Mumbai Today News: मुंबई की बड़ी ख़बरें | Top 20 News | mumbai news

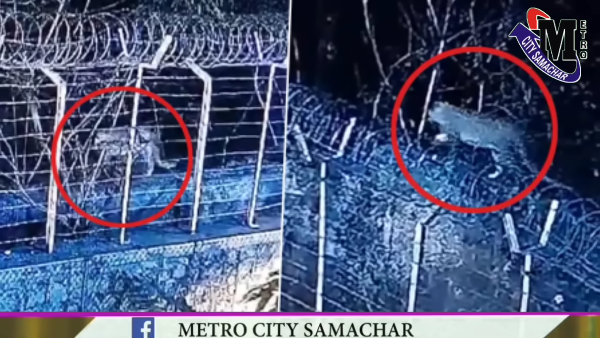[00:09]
जोगिस्वरी विक्रोली लिंक रोड पर और ब्रोई स्प्लेंडर के पीछे दिखा टेंड़ाय में लोग